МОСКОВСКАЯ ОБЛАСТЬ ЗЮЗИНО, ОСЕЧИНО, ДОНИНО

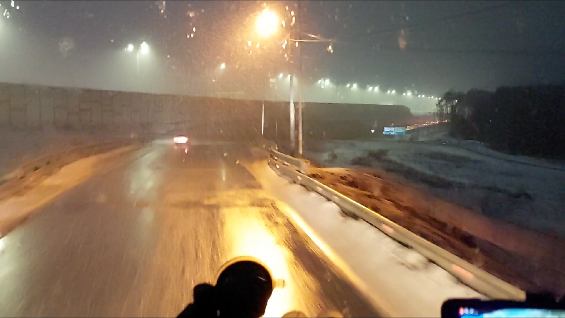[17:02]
Ну вот здесь уже дорога-то пошла федерального значения, естественно, шире, быстрее.